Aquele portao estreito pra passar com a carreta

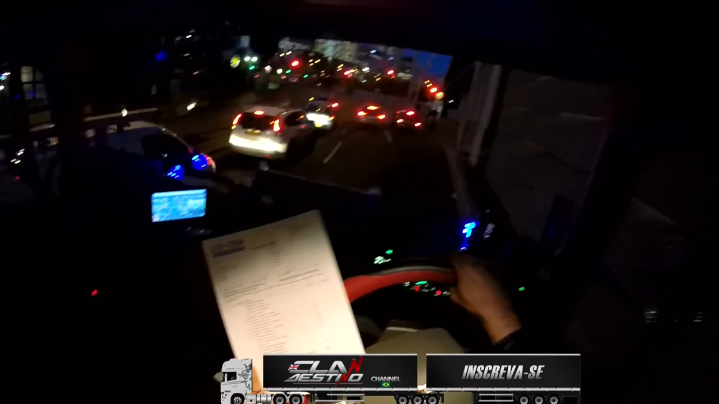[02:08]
Dá pra ver aqui no muro, você quer ver? Se for ela, né?
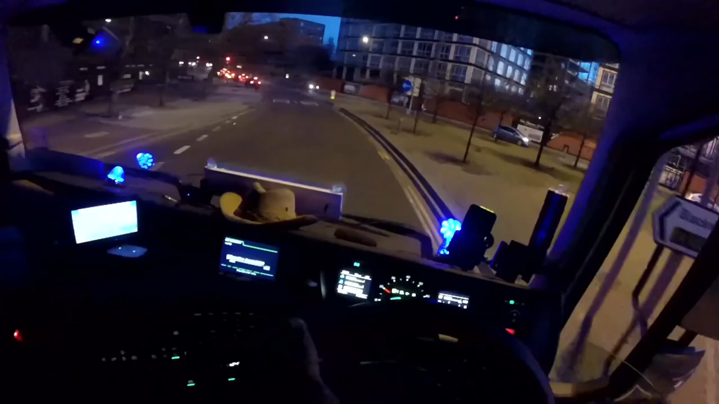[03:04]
Ah, Black Hole, é isso daí mesmo. E eu vacilei porque eu fechei o cruzamento aqui, não deveria ter feito isso, né?
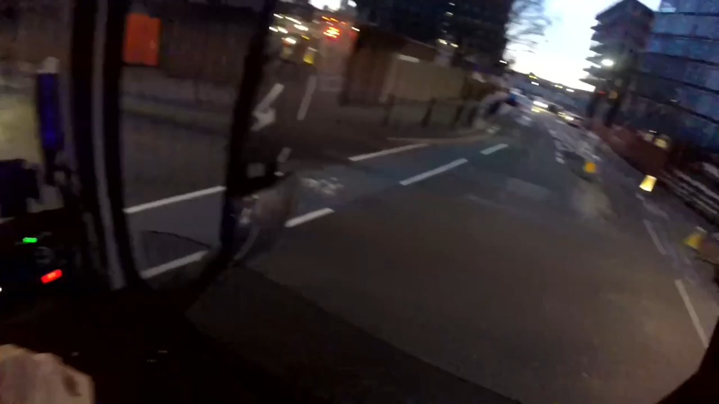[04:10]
Acho que eu deveria ter virado antes, hein? Mas vai dar. Se os carros parar, né? Olha lá, ó. Lasqueira, hein?
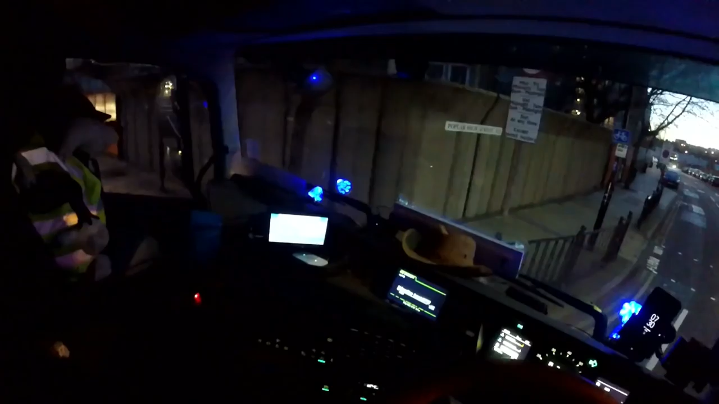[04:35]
Rapaz, mas foi a conta certinha. Você tá doido. Aqui ela tem que chegar no primeiro eixo ali, entre o primeiro e o segundo eixo e já começar a quebrar, né? Já deixa chegar no terceiro. Quase que vai em cima
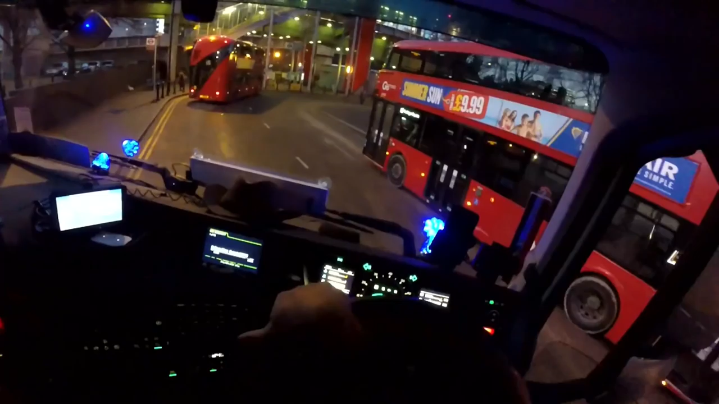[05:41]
Ih, carai. O outro parou ali. Vai dar não.
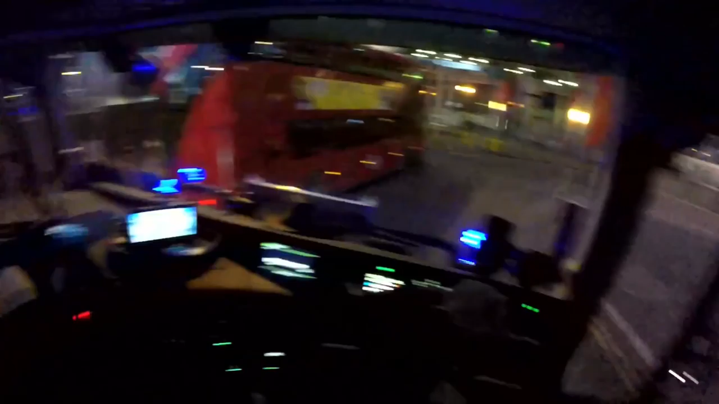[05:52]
Vai dar mais não. Achei que ele ia sair, mas não vai sair. O que nós faz? Nós volta pra lá onde a gente tava. Espera eles virem aqui, que pelo menos aí eles param o trânsito aqui do jeito que eles querem.